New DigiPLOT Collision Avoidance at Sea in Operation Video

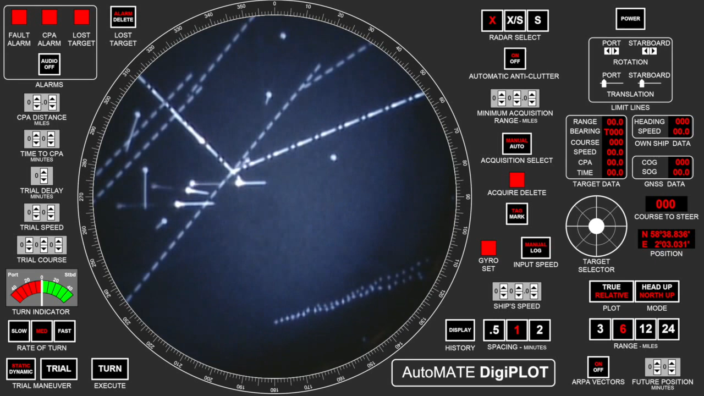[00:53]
at right angles which is the recommended IMO passing pushing the button for trial course on the line properly crossing at right angles you see our own ship moving at 30 to 1 speeded up times and mainly collision avoidance systems in response to a married administration industry ride requirement in 1960 the other product was a fuel-saving autopilot which is important now in terms of meeting EPA regulations on reducing the greenhouse gases this digiplot
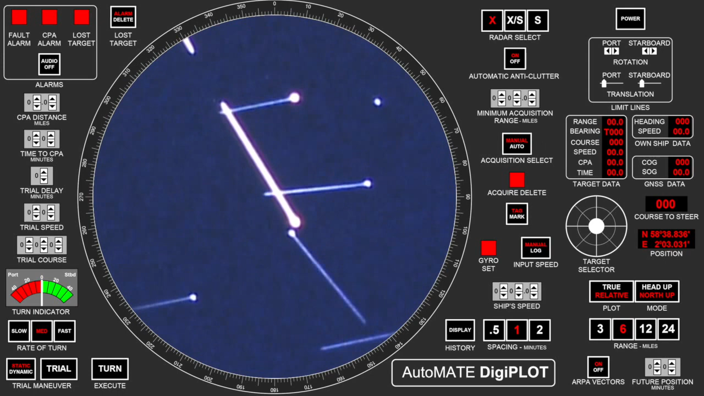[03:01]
vector now for six minutes up to eight you can see we have a near collision of a close passing with a with a another vessel who is actually in our way their point of six minutes is exactly the same time when we will be at the same position in the water which is the true plot of a collision we are very accurate in the IMO ARPA specifications the relative course is
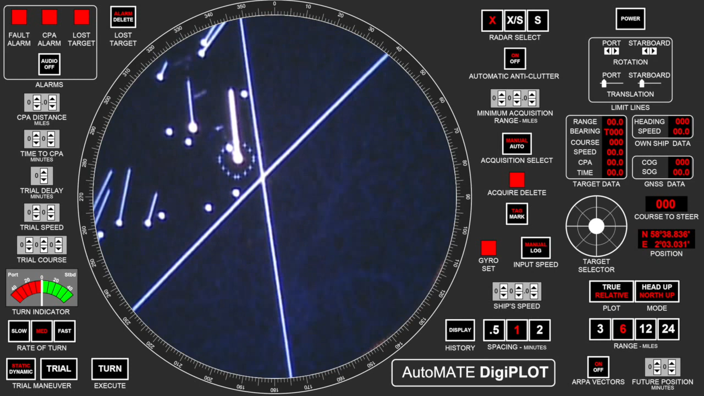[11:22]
just dotted for the closest coastline in that way the the vector and the digital line output can be put on top of a current e-chart as a closest coastline outline by dotting rather than spraying radar imagery all over the the charts so you can't even read it